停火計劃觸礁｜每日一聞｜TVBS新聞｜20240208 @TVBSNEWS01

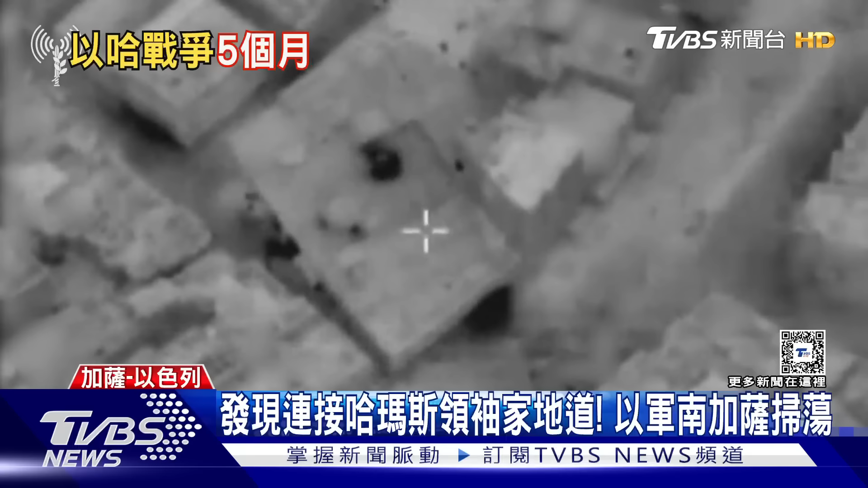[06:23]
就是要炸开藏在底下的哈马斯地道。